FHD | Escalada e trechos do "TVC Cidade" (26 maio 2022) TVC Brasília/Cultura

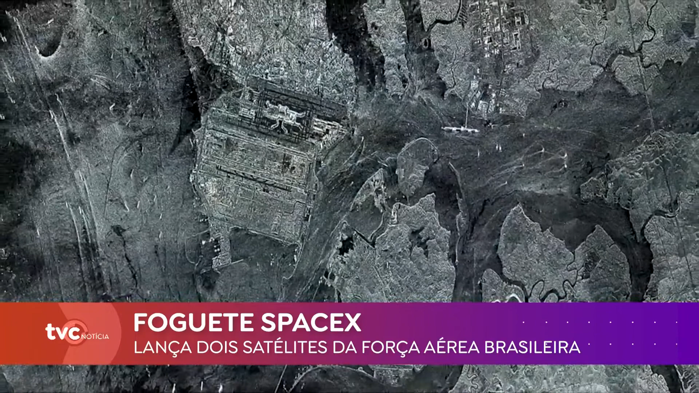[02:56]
Segundo a FAB, os equipamentos usam um sensor ativo de detecção capaz de gerar imagens de alta resolução que podem ser obtidas a qualquer hora do dia e da noite,